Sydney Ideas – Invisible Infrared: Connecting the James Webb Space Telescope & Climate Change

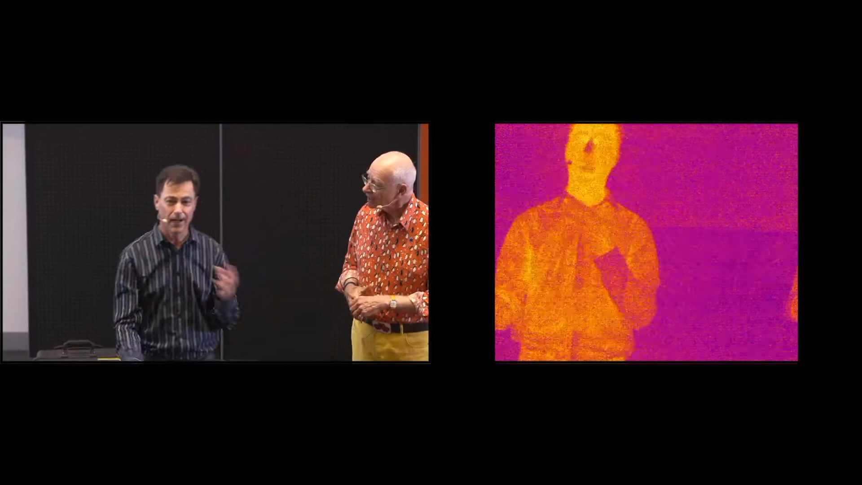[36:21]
Carl is an engine that turns carbohydrates into carbon dioxide. A power station is an engine that turns hydrocarbons into carbon dioxide. Living organisms breathe out carbon dioxide.
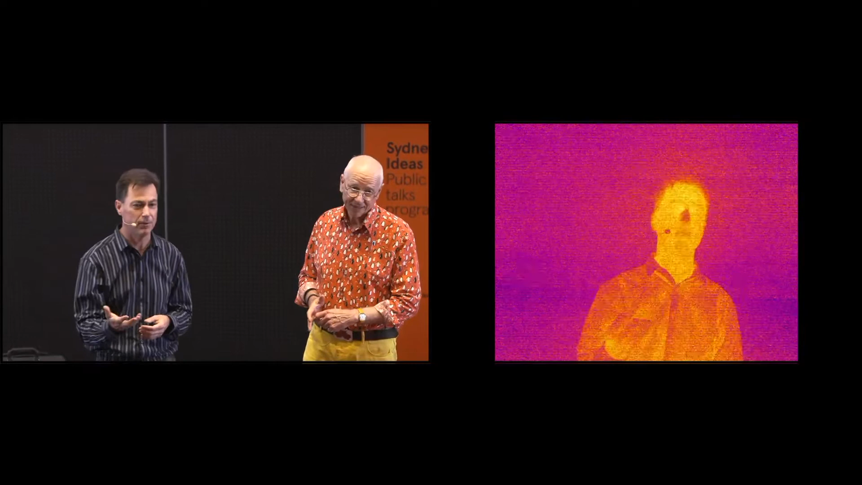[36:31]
In fact, Carl used to be a doctor and they would use a machine that's tuned to this exact wavelength to witness whether the patient's still alive.
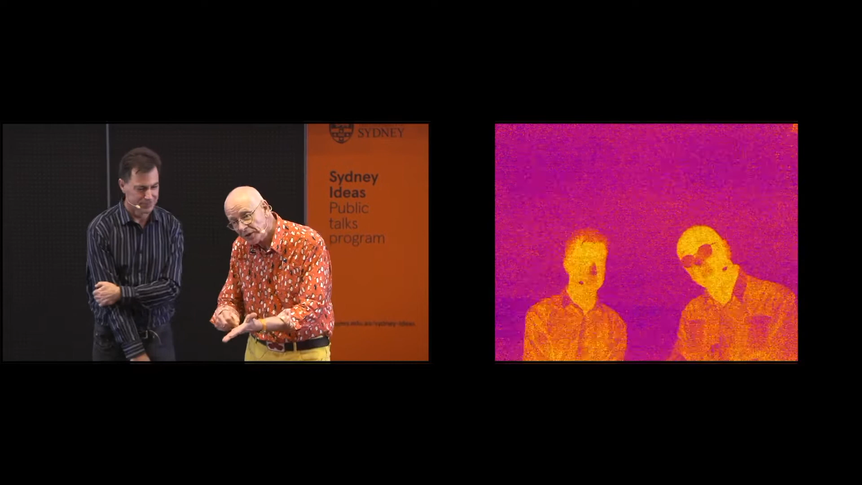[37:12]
So what they really do is they sit there doing the crossword and they're listening to the machine that goes beep. And why it goes beep is that their air is coming out as they breathe. And there's a laser beam. Is it an infrared laser? It's a detector that's sensitive to this radiation. And every time carbon dioxide comes out of their lungs, so 20% oxygen comes in and what goes out is 16% oxygen and 4% carbon dioxide. And every time that carbon dioxide that you're breathing goes out, that's 15 times a minute, it blocks the infrared.
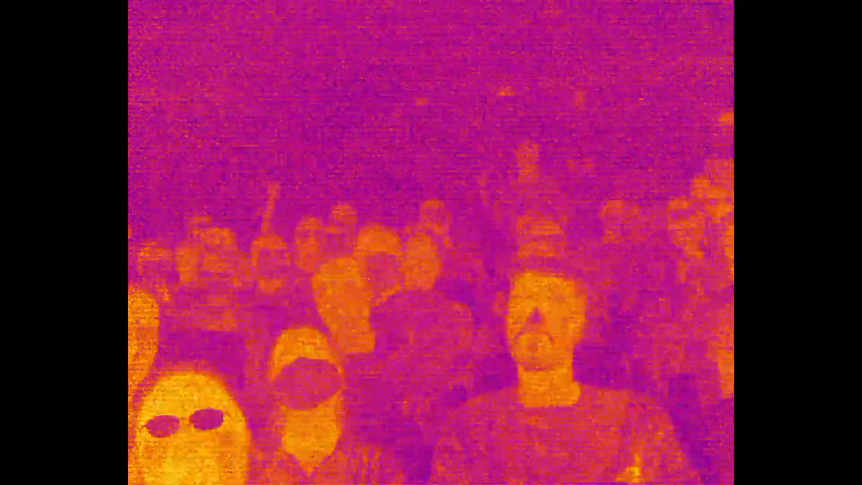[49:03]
They're looking at themselves, Carl. As Peter was saying, we can all afterwards come and have a look at ourselves in the infrared.
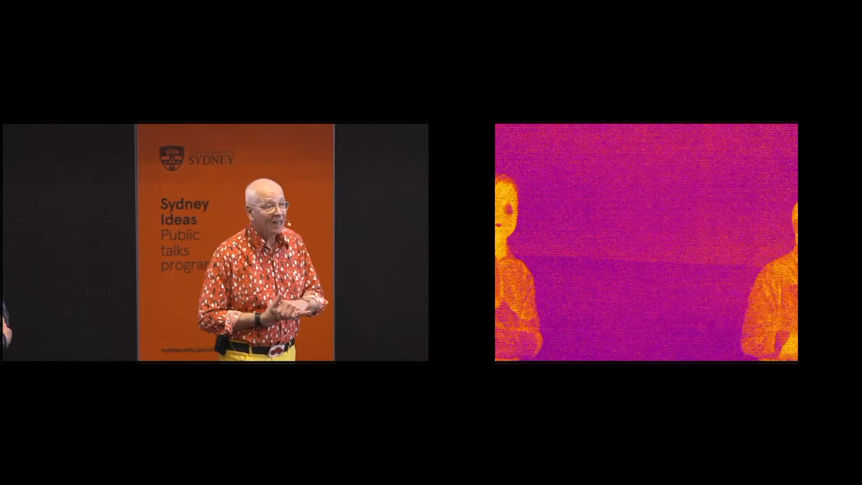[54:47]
I'm just going to go to one from Slido. There's actually a couple here, Karl and Peter, that I think may be similar. I'm just moving back into the camera view, Peter. Yes, I say, question from Andrew. Could there have been life on Venus when it was more habitable? And just to continue on, can the James Webb help us find life on another planet? Another question, how can JWST detect life in other solar systems? So a couple of questions such as that, I think, for Peter or Karl. Yeah, go for it. The first one was? Could there have been life on Venus when it was more habitable? Absolutely. Life on Venus. People are very excited about this.
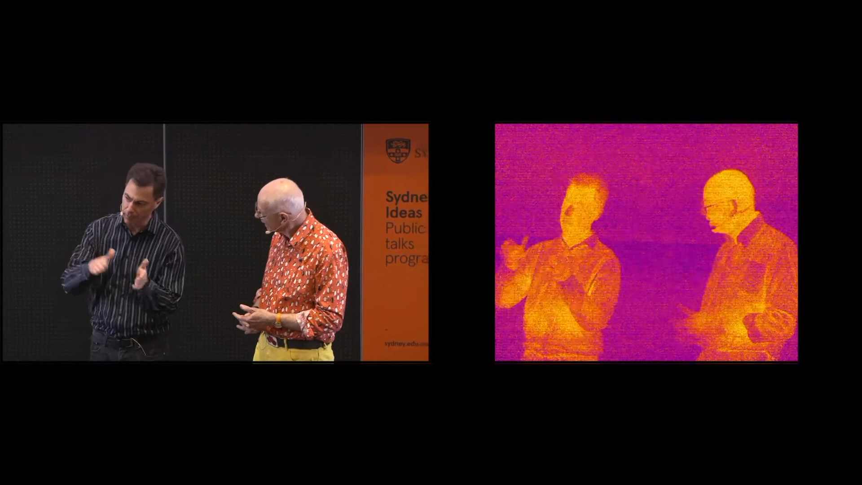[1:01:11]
So, even where we're not actual buy-in partners the way NASA and the Canadian Space Agency and the European Space Agency are. So, the Miri camera that we talked about and the camera here, this infrared camera is a little brother of a little brother of a little brother of the ones on web. It's the same wavelength. That camera was built in France. So, there are countries that have bought in. And my little disc that's flying on a Canadian instrument called Niris. So, there are international partners, but Australia is not an official one.
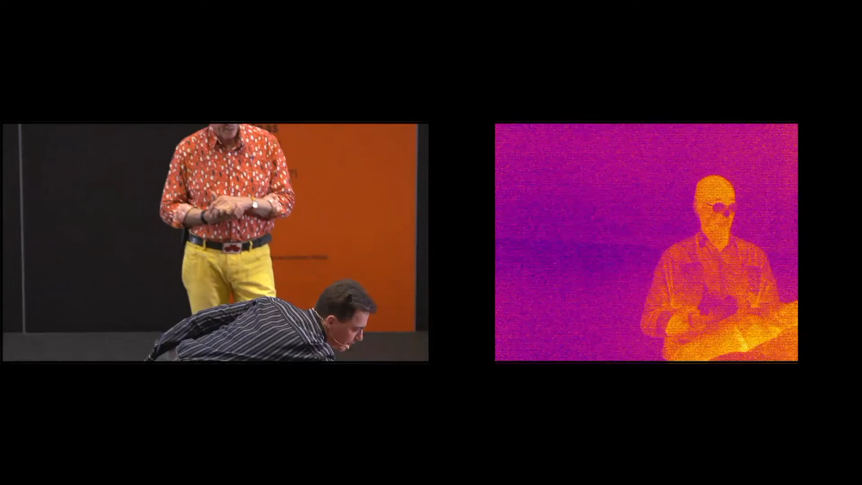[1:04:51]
A greenhouse is when you can have light energy coming in at one wavelength, but it can't get out again when it needs to get out at a different wavelength.
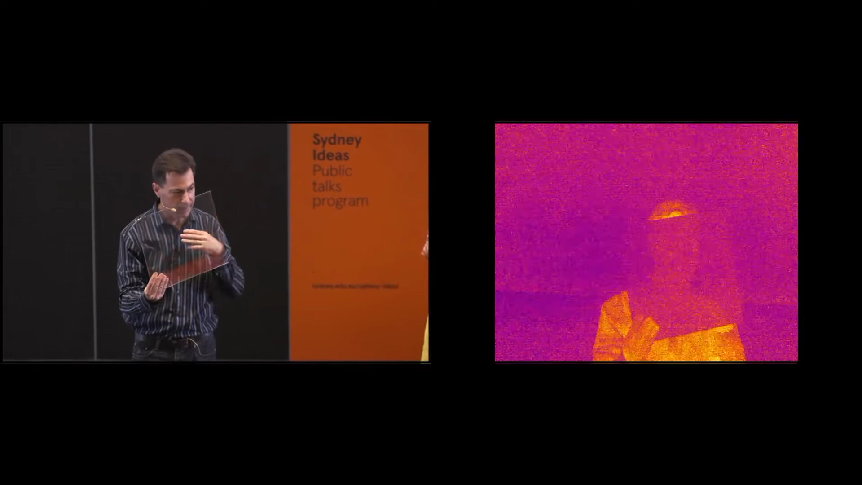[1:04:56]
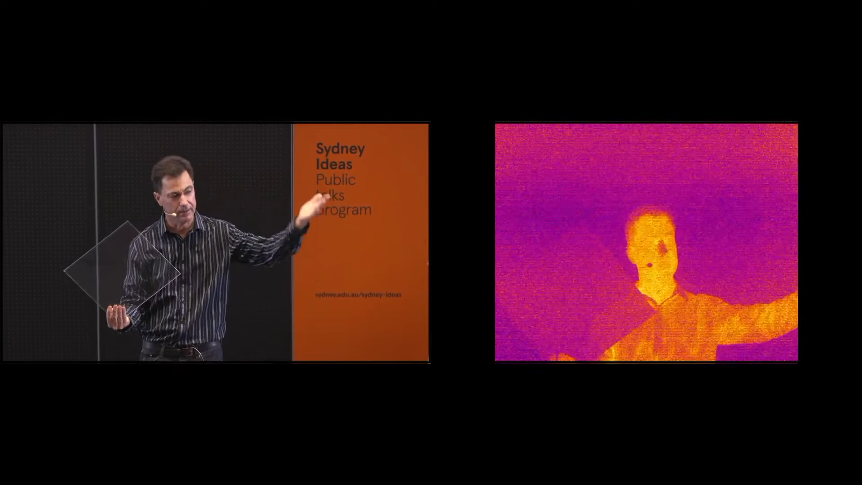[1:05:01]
So, my face is taking visible light, it's warming up in the visible light, the sunlight say, but then it needs to re-radiate that and lose that in the infrared.
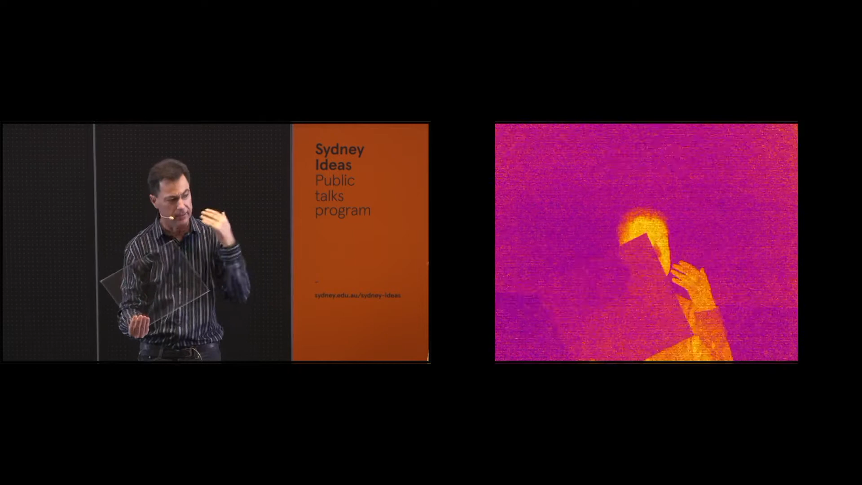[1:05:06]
So, carbon dioxide is one greenhouse gas, but a much more potent greenhouse gas is methane.